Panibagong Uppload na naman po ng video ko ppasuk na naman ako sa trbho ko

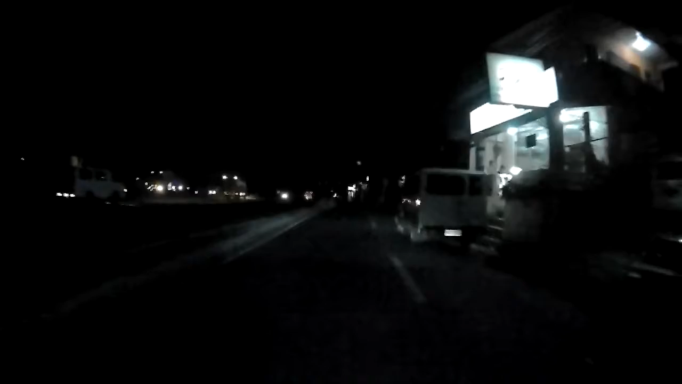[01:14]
Ngayon ay nasa C5 po ako.
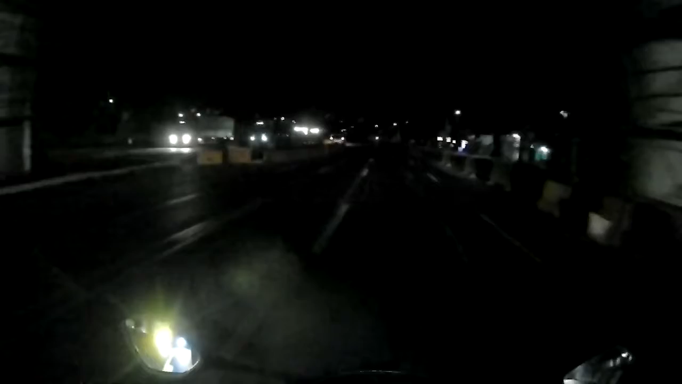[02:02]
Guys, ride safe sa mga lahat ng rider. Sa ngayon po ay nasa this one po ako.
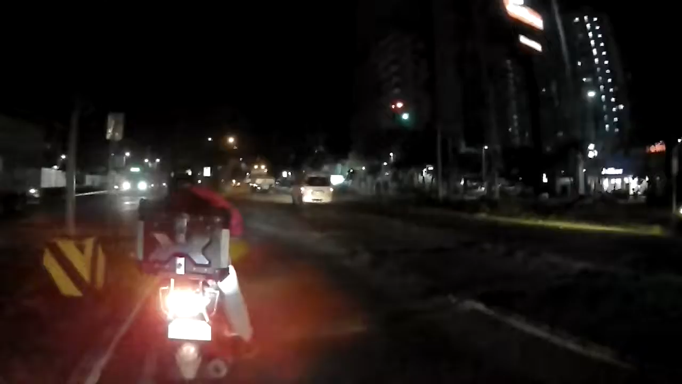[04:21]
Ngayon po, andito po ako sa stoplight, mga guys.
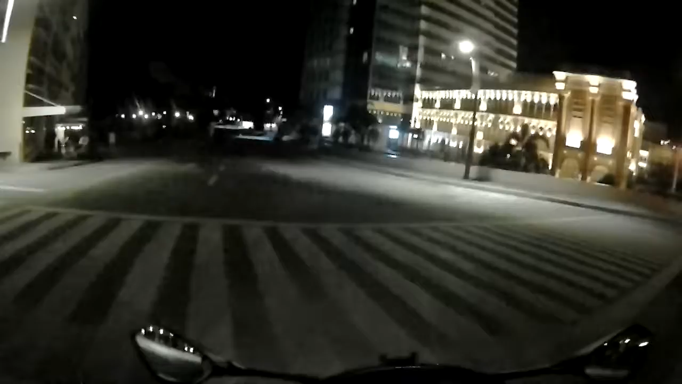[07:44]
isa pong pasyalan po yan, pasyalan din mga turista yung binis na yan para kung nasa Italy kasi po may may kampo dyan sa may polpo dyan sa bench na yan mga guys.
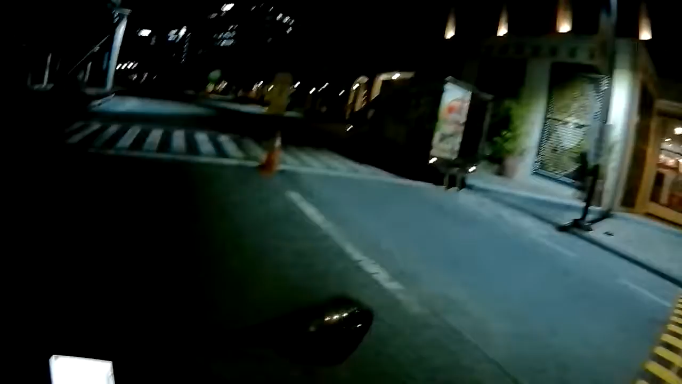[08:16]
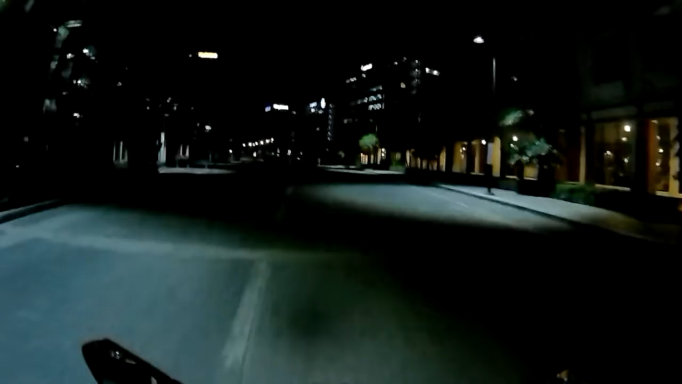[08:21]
Yan ang mga call center dyan dyan mga guys, yung Wells Fargo bank yan,
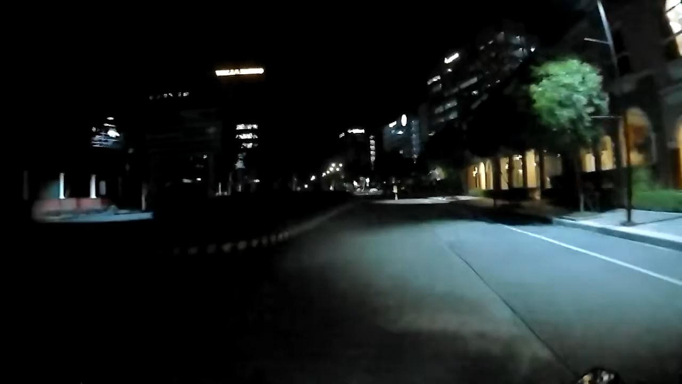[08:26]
yung Nissan call center yan, at Bayer, Exxon, Samsung,
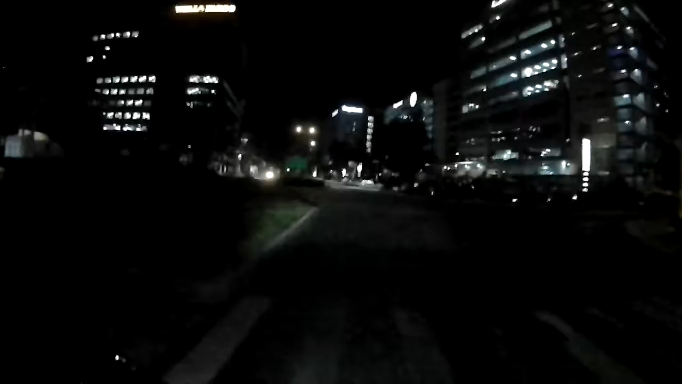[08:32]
Sterling, mga guys, call center yan.